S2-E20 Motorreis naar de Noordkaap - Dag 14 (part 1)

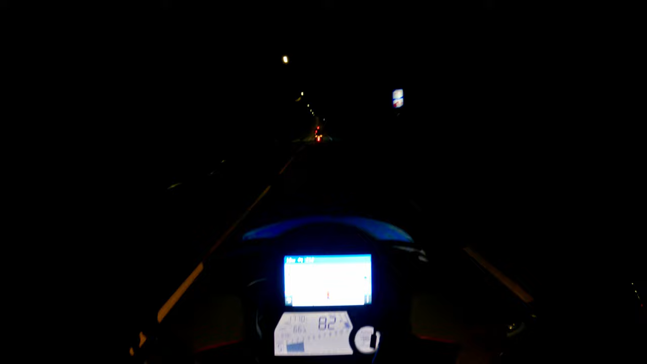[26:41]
We rijden dus onder het water door. De tunnel gaat ook redelijk stijl naar beneden. Dat zal je zo niet zien op een camera. En nu gaat hij langzaam weer omhoog. We hebben meer van dit soort tunnels gehad. Die gaan dit inderdaad onder het water. Van of die kleine eilandjes waar hij dus onder, naartoe gaat. Dat is een echt een staaltje bouwtechniek. Wel chapeau.